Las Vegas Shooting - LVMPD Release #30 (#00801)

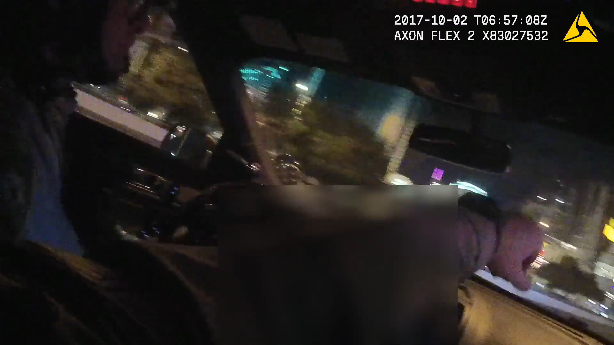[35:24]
Oh, fudge. We don't need that. Go left. All right, we're gonna have to go right somehow. Slow down. We're gonna go right. Do
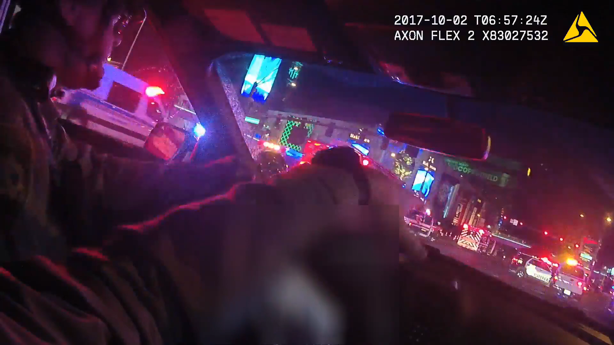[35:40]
Do we need coverage on the bridges? Go right and then go southbound. Yep, stay here. We're good. My team will go south. Watch out for traffic.